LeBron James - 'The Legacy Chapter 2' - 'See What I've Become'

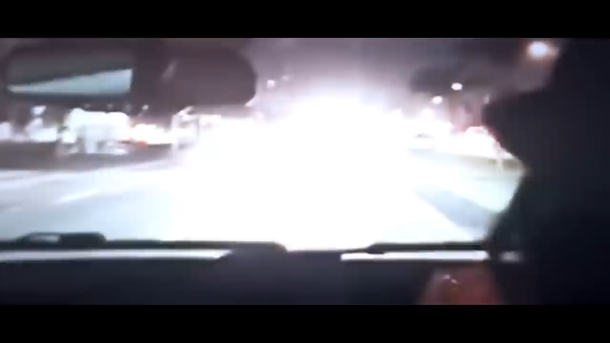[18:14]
That's basketball superstar LeBron James boasting about a police escort taking him the wrong way down a one-way street just so he could get to a concert on time. He posted the video online and tweeted about his special treatment. You guys came out there jumping on stage like idiots.